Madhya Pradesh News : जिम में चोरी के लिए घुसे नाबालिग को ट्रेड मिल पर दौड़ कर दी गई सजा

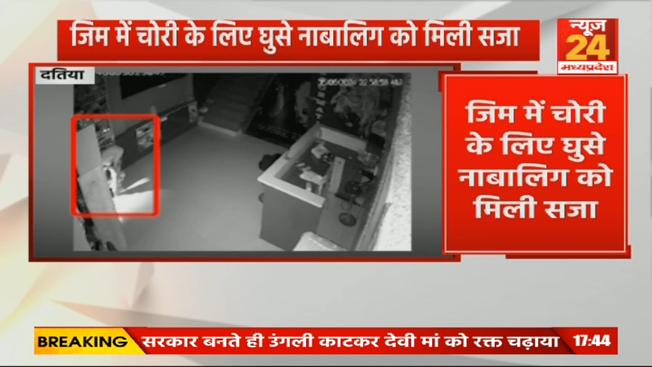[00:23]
चोरी करतों वे नसर आ रहा है अंदर दाखिर होता है चोरी की घटना को अंजान देता है जिसके बाद जिम मालिक ने